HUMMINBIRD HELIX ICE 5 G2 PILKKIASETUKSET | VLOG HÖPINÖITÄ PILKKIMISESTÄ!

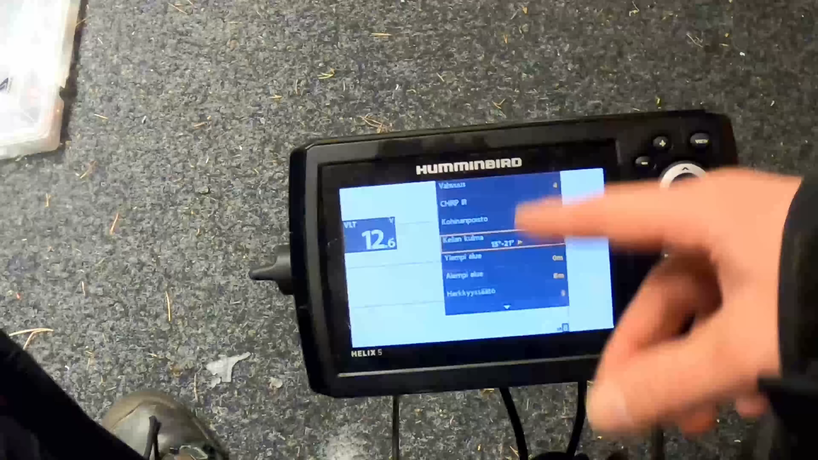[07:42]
Ja sitten jos mä oon tosi matallaan, niin vaihan sitä, mutta minä en yleensä menee.
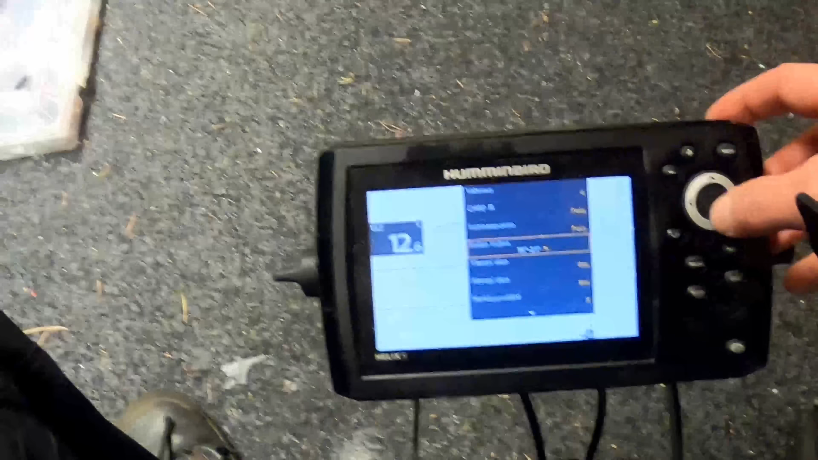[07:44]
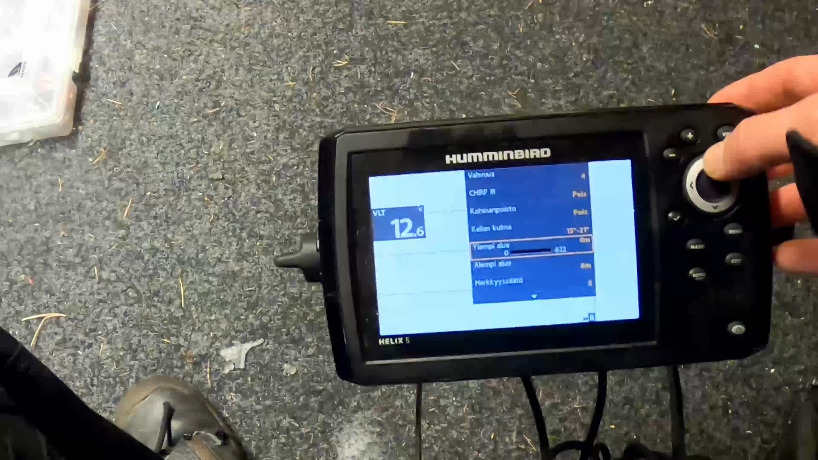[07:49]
Ylempi alue on se, että jos sä laitat vaikka metrin tuohon, niin silloin se ei näytä pintakalavoa,
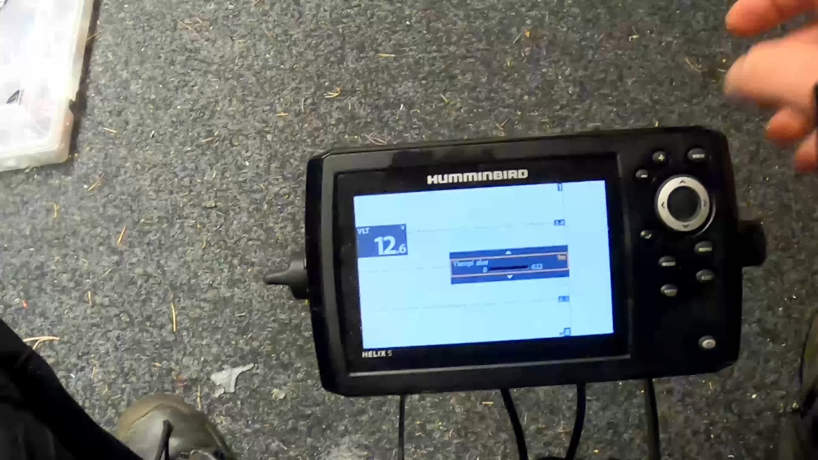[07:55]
se näyttää metristä alaspäin luottamme, että joskus, jos et pilikin ihan yllällä,
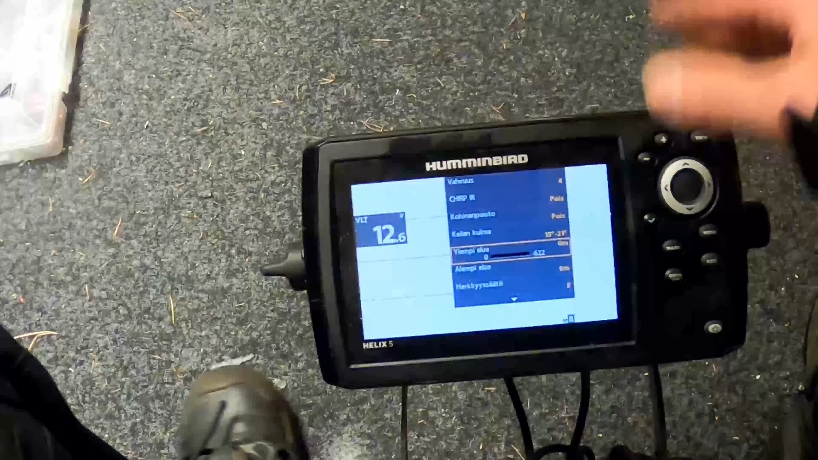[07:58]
niin voit pitää ihan hyvin tässä vaikka, että 1, että se hävittää sen ensimmäisen metrin siitä.
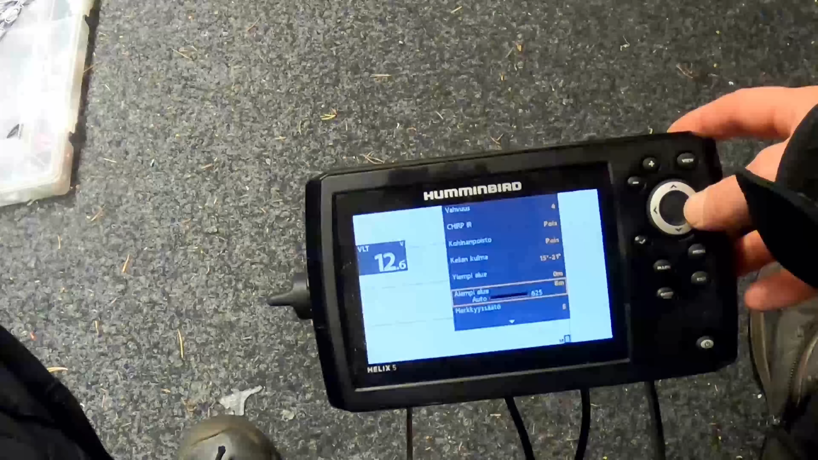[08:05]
Ja sitten tässä tämä on se alaraja, miltä se näyttää.
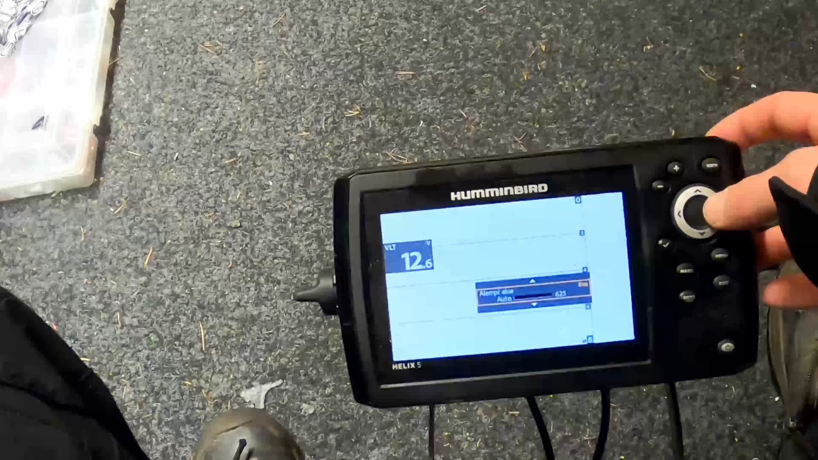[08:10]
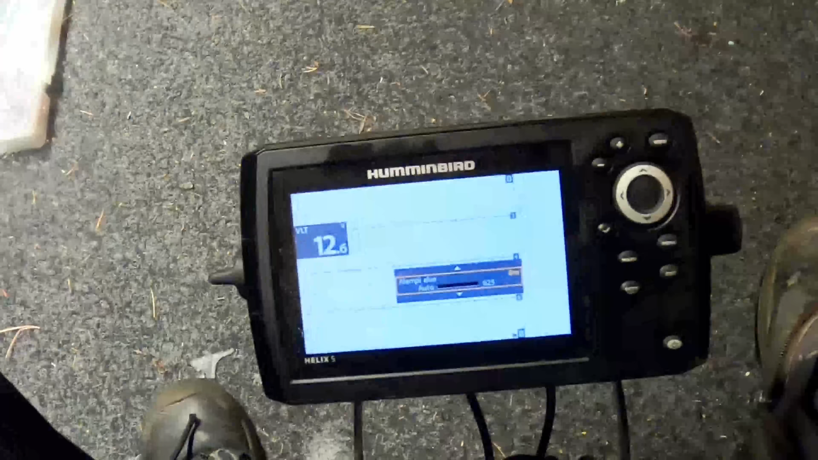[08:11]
Minä en pidä ikinä tätä automaatilla sen takia,
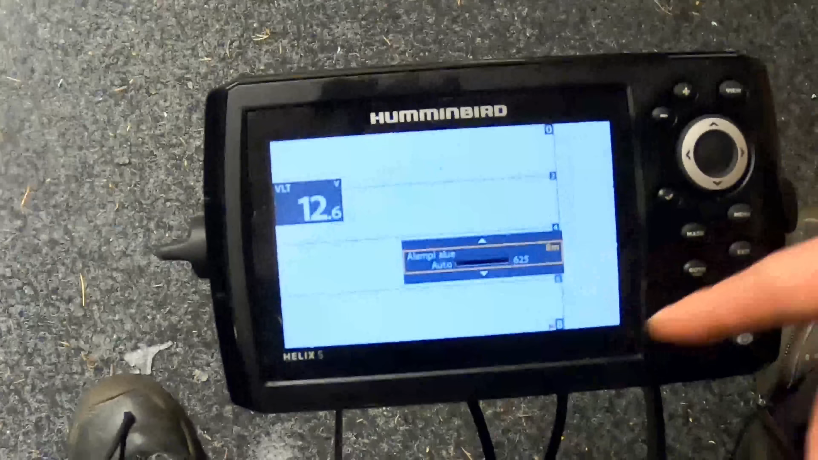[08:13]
koska jos zoomin kanssa pelaillaan, niin se ikkuna vähän muuttuu, kun sinä vahat tätä syvyyttä se zooming ikkunakin.
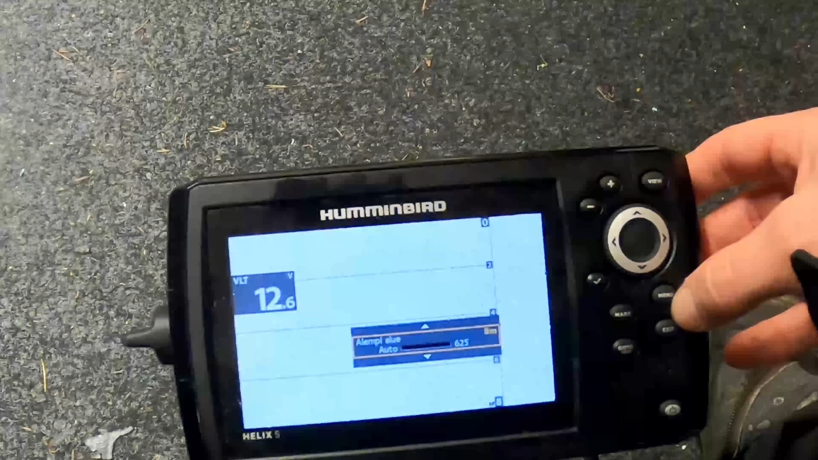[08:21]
Niin minä olen pitänyt aina sitten vaihtanut itse, että mä oon hyvin nopea tästä vaihtu. Ja herkkyys. Tällä napilla minä en oikeastaan tällä herkkyydellä ole mitään merkitystä.
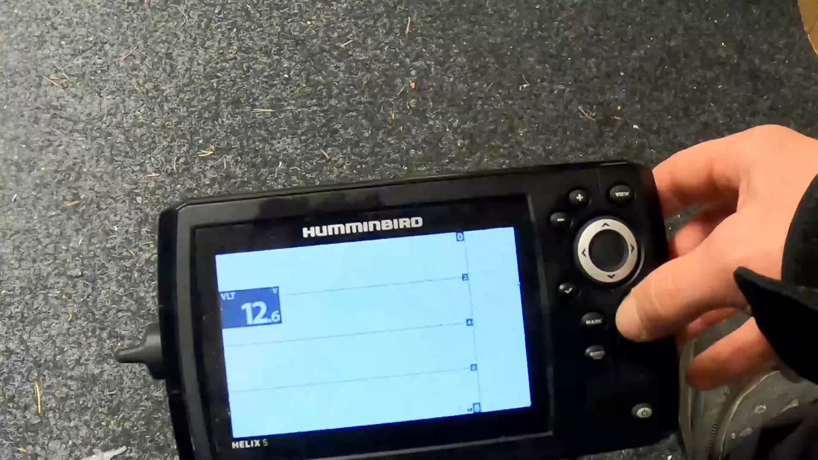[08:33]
Se on aina ollut 5, ja sitten minä olen vaan pelannut tuon vahvuuden kanssa, mikä on tullut ihan yllällä.
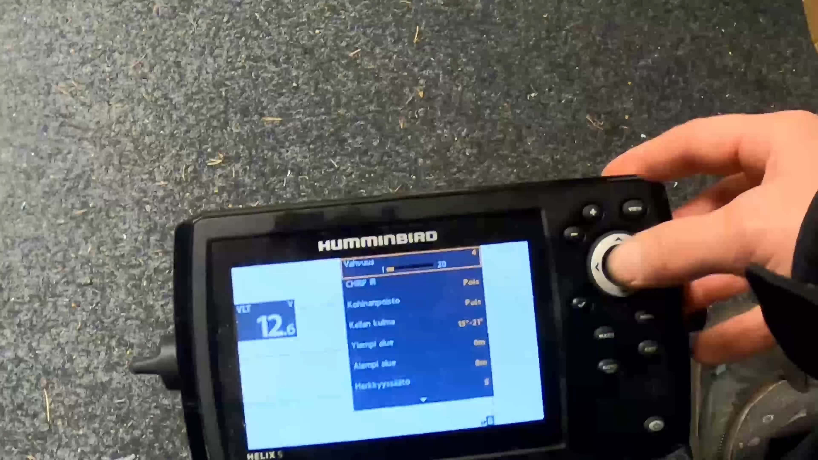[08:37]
Että tällä 4 ja 6 välillä on tuolta rämpänyt, ja tuo herkkyys on ollut aina 5.
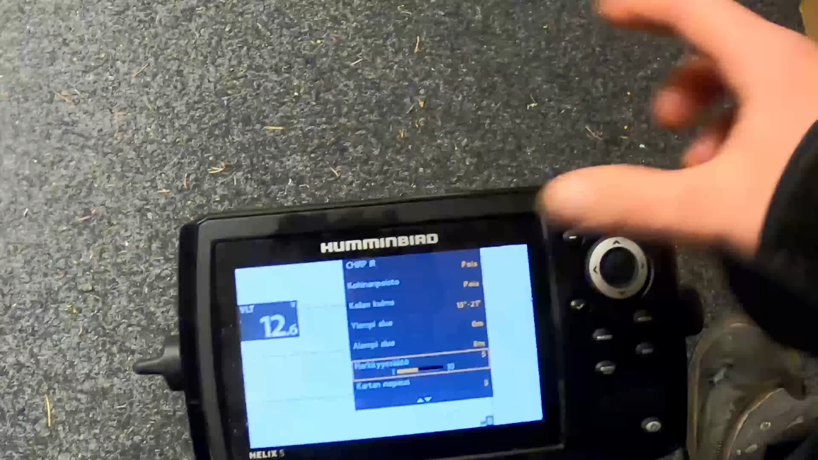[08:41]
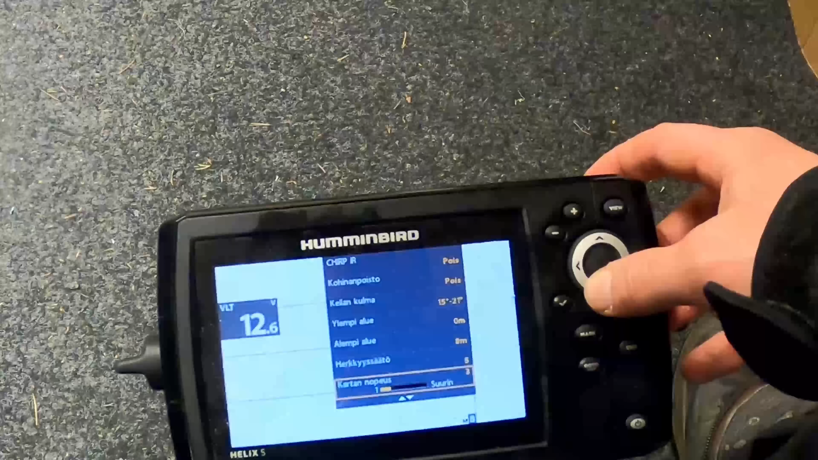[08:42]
Ja kartan nopeutta alakkuun sijaitelin aika paljon, mutta sitten tämä 3 on ollut semmoinen,
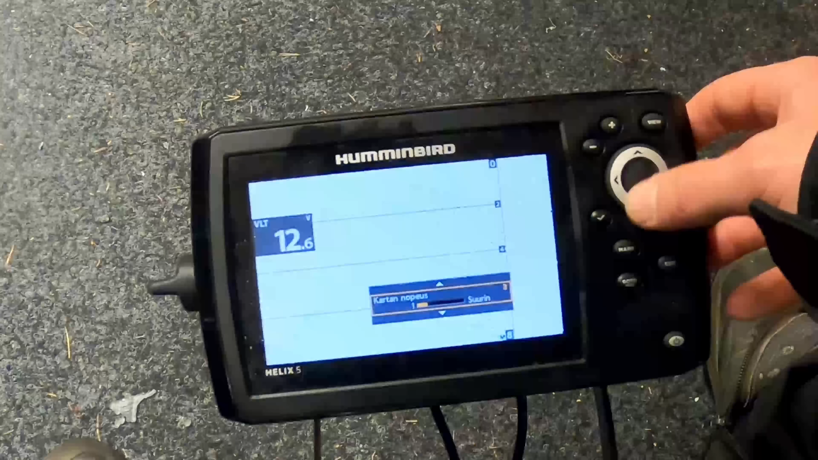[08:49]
se on ehkä semmoinen vähän juttu, että mikä omaan silmään,
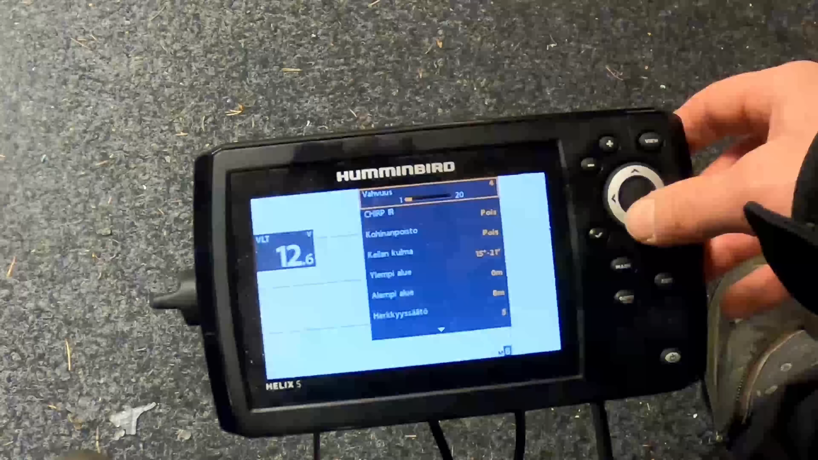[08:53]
mihinkä tottuu, niin varmasti se on se suuri, että 3 on mulla ollut.
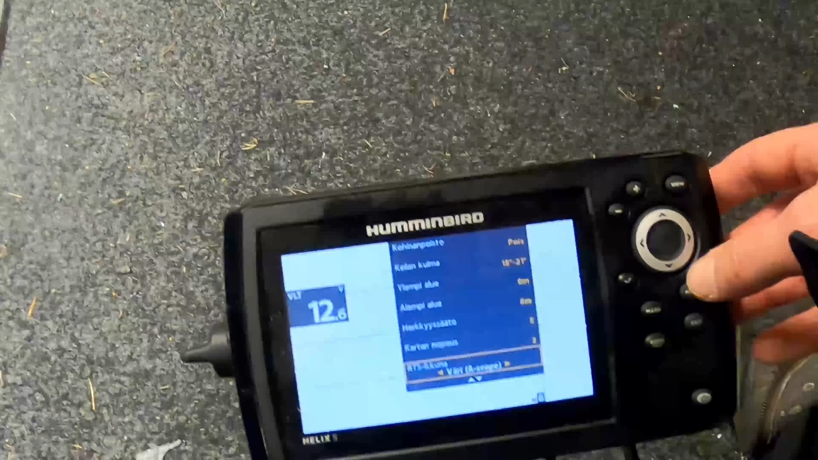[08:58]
Ja tämä A-skope on sitten se tärkeä, eli tämä palaakki, mikä tulee tähän sivulle,
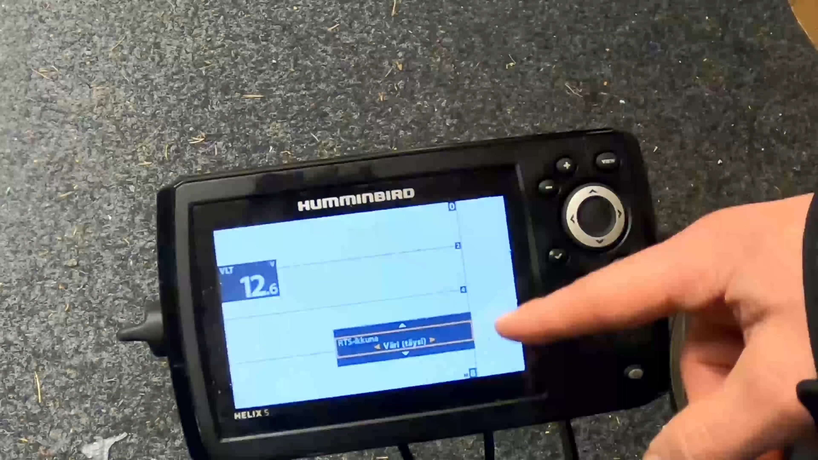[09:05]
se rupeaa sitä reaalisignaalia väläkkämään tuossa oikealle, jos kalaa lähtee eteenpäin tulee, mutta se ei välttämättä näe tässä 2D:ssä,
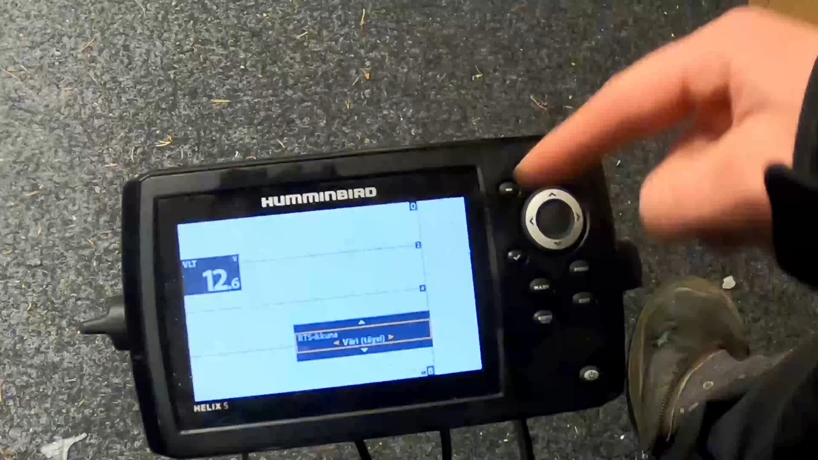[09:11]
niin tämä kannattaa olla aina vielä, että